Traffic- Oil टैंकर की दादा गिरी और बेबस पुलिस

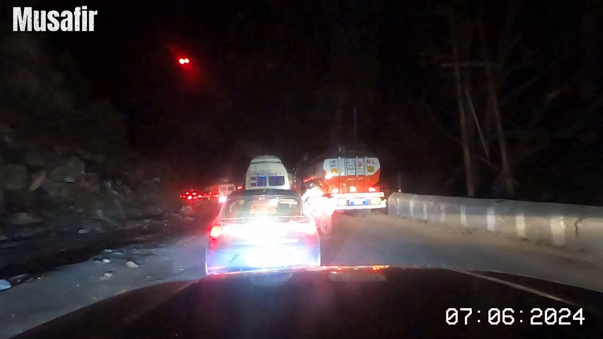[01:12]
ही एक्स अज्छ थंद्छ करें गड़ा येजिस करने प्रफिक जाम है उसके बाभ जूद हालात ही एक ही ट्रक दो पीछ में बूस रहे हैं और फीर दोरा कहीं ने कि एक्स अज्छ खोरेंगे अब यहां बोलने हैं लोगों को हद है हद अब जारी को फॉर्म होनी दाना
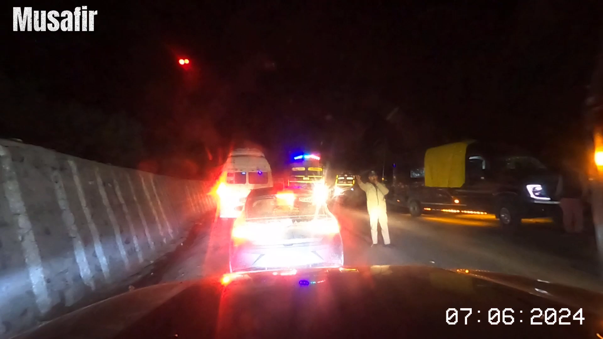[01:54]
अब यहां दो को पुलिस वाले आप दिखाया दे रहे हैं जरह मुझे इनको बोलना पड़ेगा अब अ मैं अब जाय अब जाई बढ़ी है अब भी जाय अरे इंटेंकरों काई बीच बीच विच बूसरे हैं यह लोग
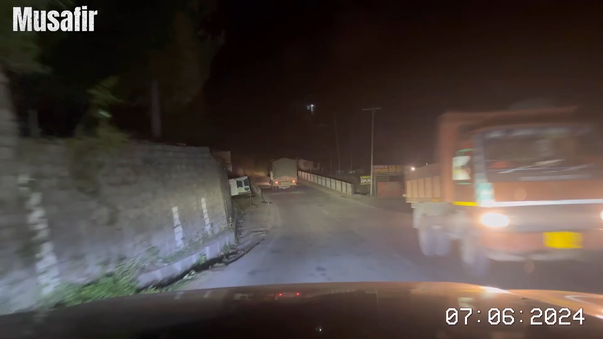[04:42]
अब पलचान के बाद थोड़ो सा ट्रेफिक खुला है देखते हैं कि यह अब चेंड कंटिन्यू रहता है या नहीं रहता है या करी जाकर जाम फिर मिलता है